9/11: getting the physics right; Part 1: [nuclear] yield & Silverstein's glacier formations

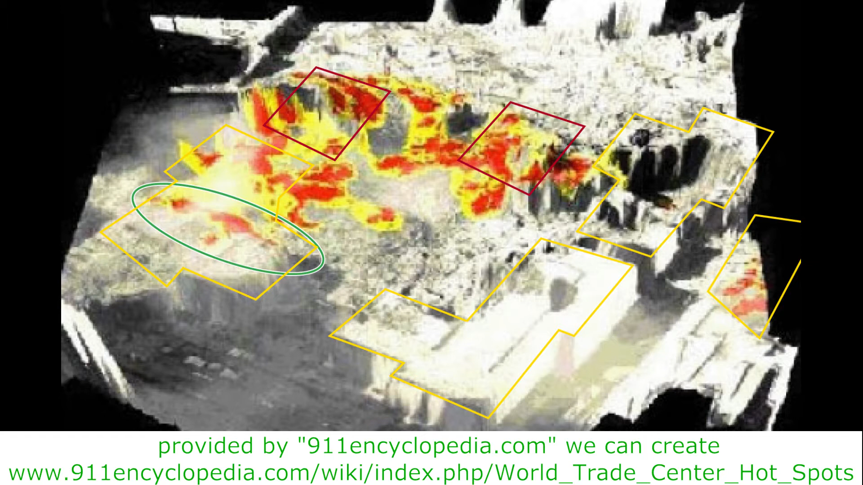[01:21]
Using the three-dimensional map provided by the 9-11 Encyclopedia, we can create an overlay with the expected affected area. The energy distribution pattern fits the expectation.